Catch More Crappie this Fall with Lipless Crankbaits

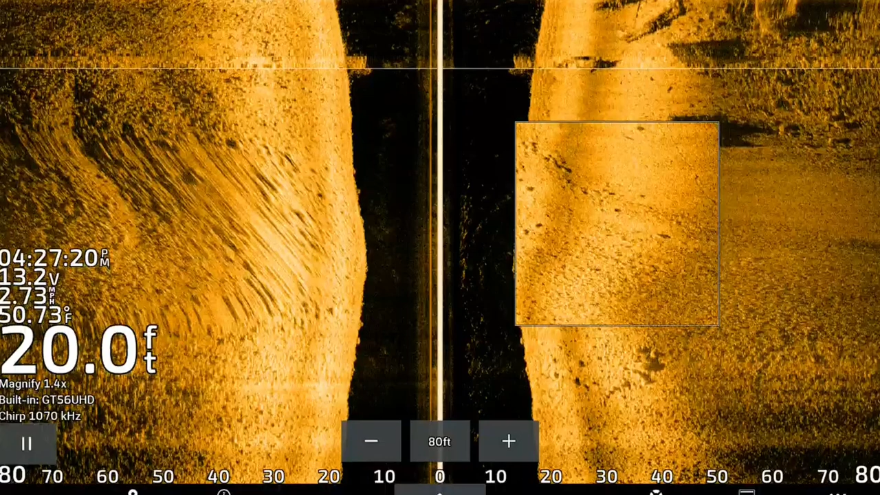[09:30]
On screen: depth 20.0 ft, water 50.73°F
not all these schools are going to be stacked up on cover like this some of them are just going to be open water roaming on that hard to soft bottom transition but lipless crank baits any type of reactive bait catch some crappie i know this isn't a big fish but man he smoked it see you buddy